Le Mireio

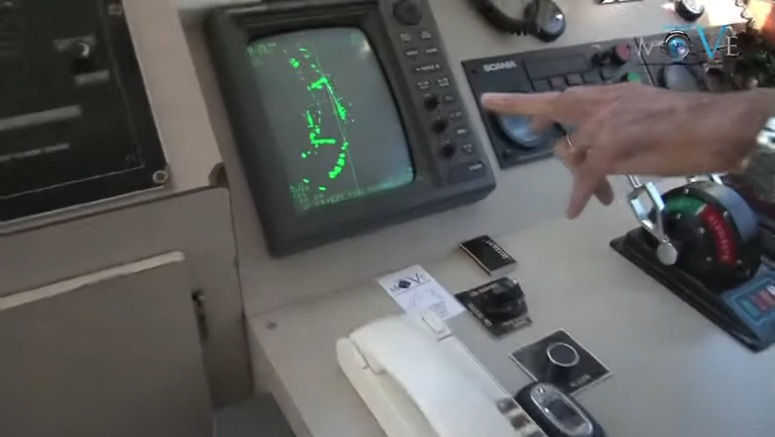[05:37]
Le pont, là il faut savoir ce que c'est, comment est situé le pont, comment il est placé, comment le courant réagit par rapport aux piles.
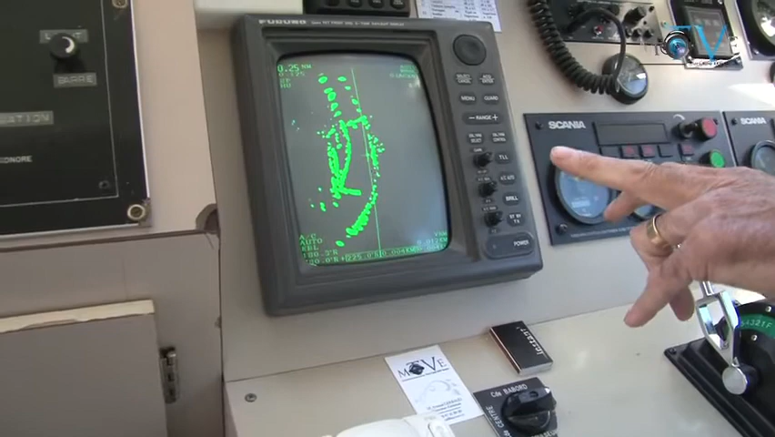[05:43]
Tout ça, il faut le connaître, on fait ça. Et vous pouvez nous montrer le pont sur l'écran ? Et le pont, il est là, voyez-vous.
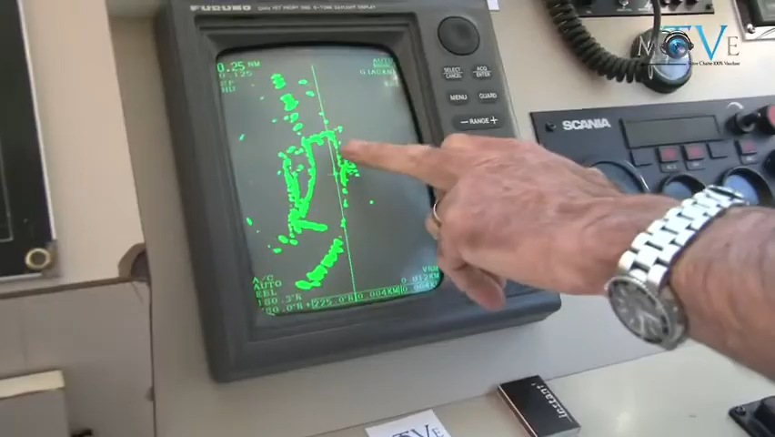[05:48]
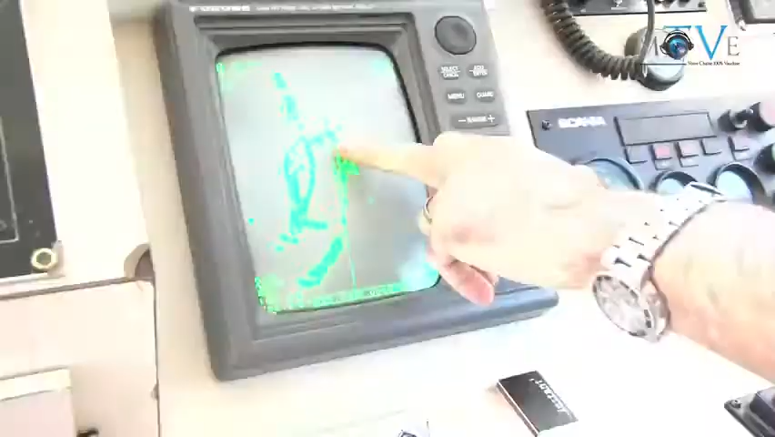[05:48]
Et le point que vous avez à gauche, c'est la balise,
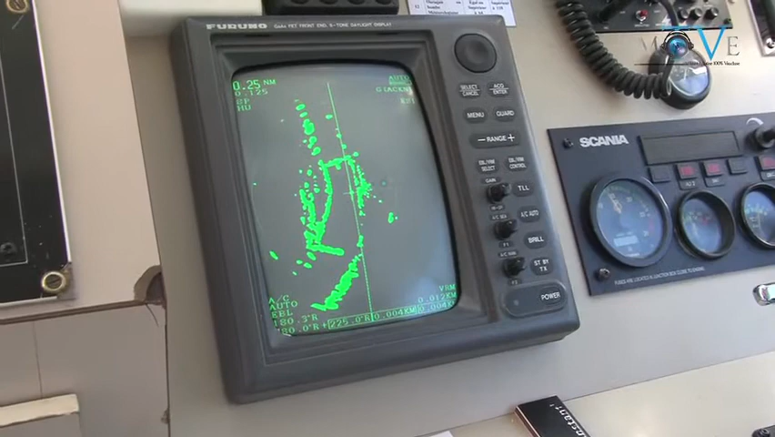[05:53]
la balise verte que vous avez là, à gauche, qui détermine la position de la pile.
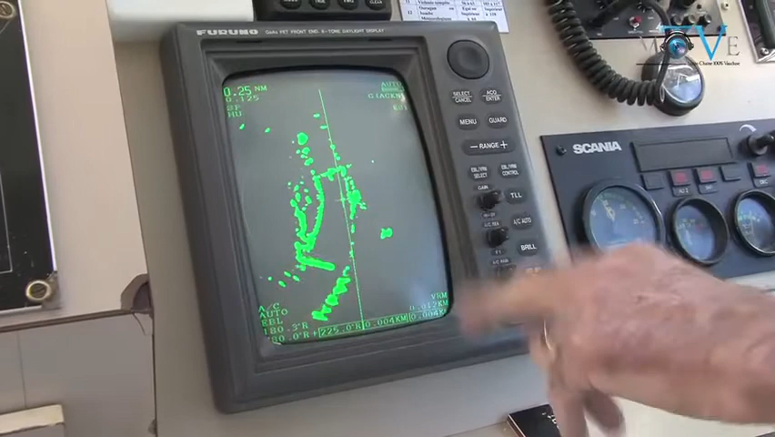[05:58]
Donc, voyez-vous, le pont actuellement est dans une courbe.
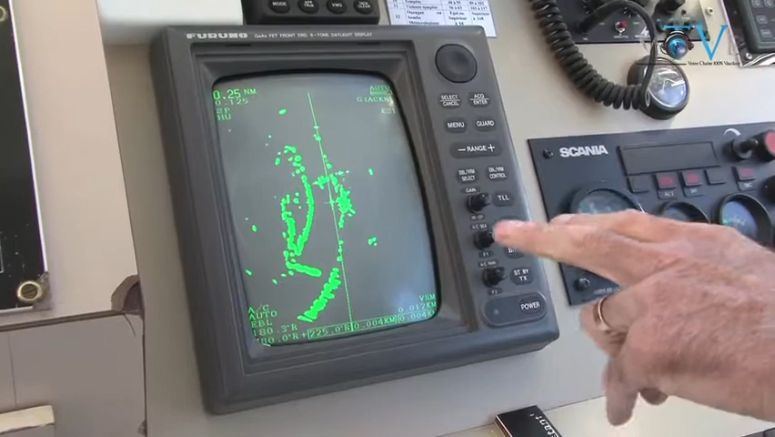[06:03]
Donc, lorsqu'il y a du courant et quoi que ce soit, il faut avoir la connaissance du courant qui peut se créer au niveau de la pile. De ne pas être poussé vers la berge et ainsi de suite.
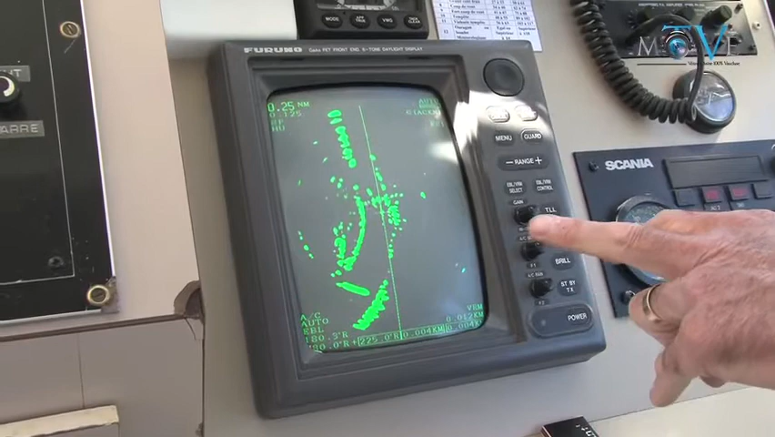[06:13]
Donc, il y a une position du bateau à prendre, de façon à passer le pont correctement. Et les autres tâches qu'on voit sur l'écran ? Alors là, ici, c'est le pont Saint-Bénézé, bien sûr.
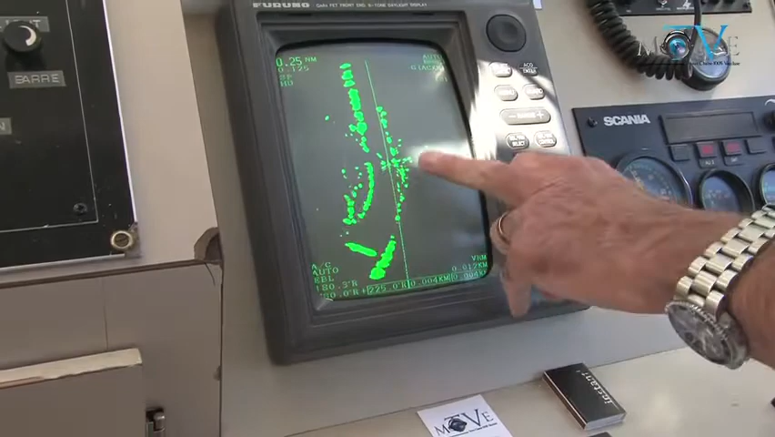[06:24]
Ici, ce sont les berges. Donc, c'est un radar, ça envoie des échos,
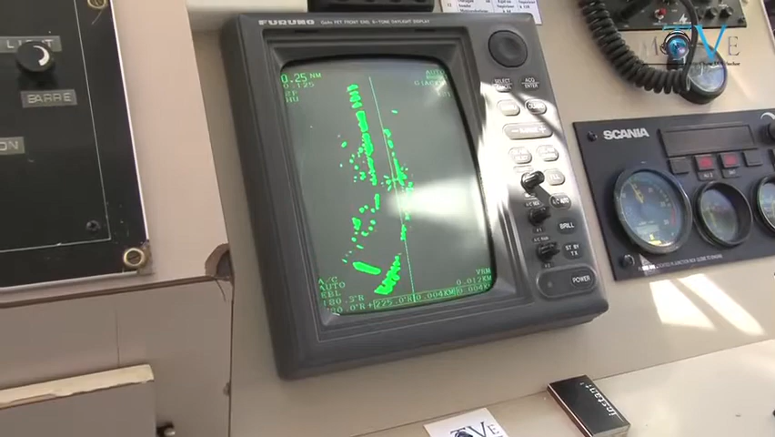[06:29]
des ondes qui renvoient les échos qui touchent. Donc, voici les berges.
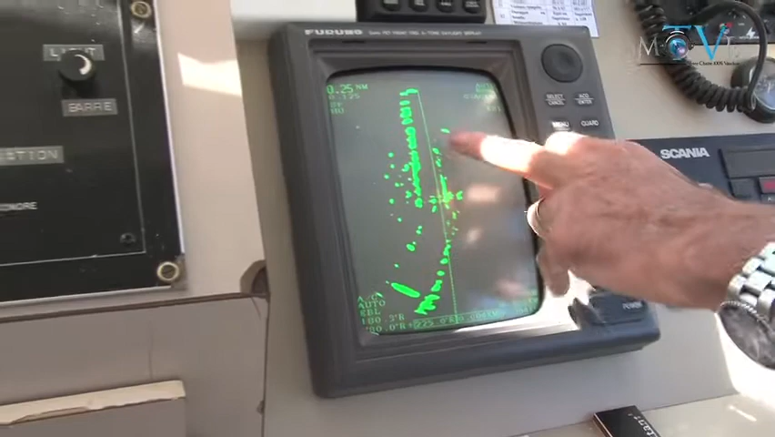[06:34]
Là, vous avez les deux berges. Là, vous avez la position du bateau. Enfin, c'est nous qui sommes là. Donc, vous avez ici la ligne de foie. On appelle ça, nous, la ligne de foie. C'est une ligne qui indique l'axe du bateau.
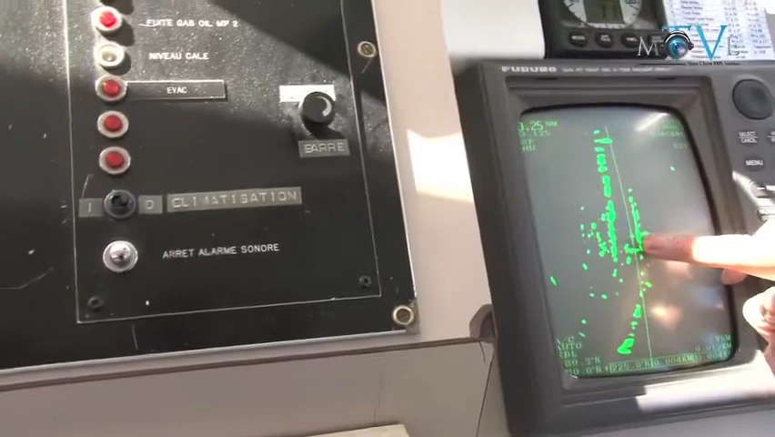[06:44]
Donc, cette ligne, on la met bien parallèle par rapport aux berges. Vous voyez ?
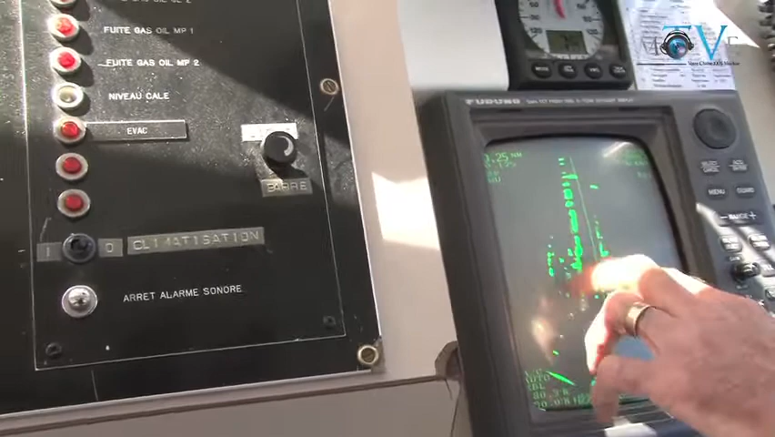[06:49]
Là, je suis à peu près parallèle par rapport à la rive droite.
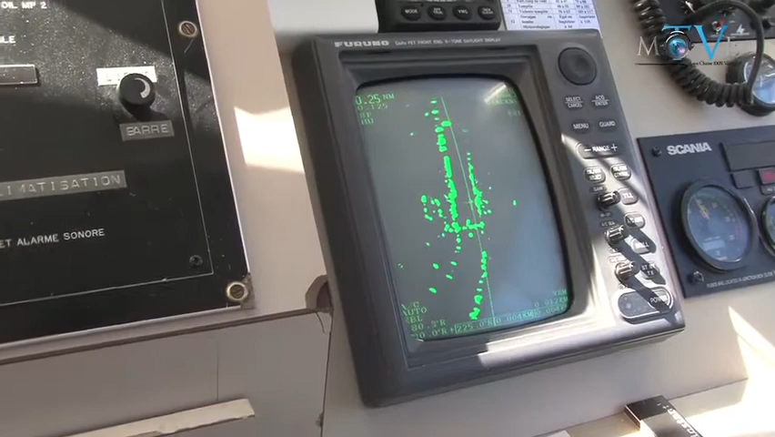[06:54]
Et l'indicateur de gération, ici, nous indique si on n'a aucune visibilité, s'il y a du brouillard ou la nuit, ou on ne voit pas à l'extérieur.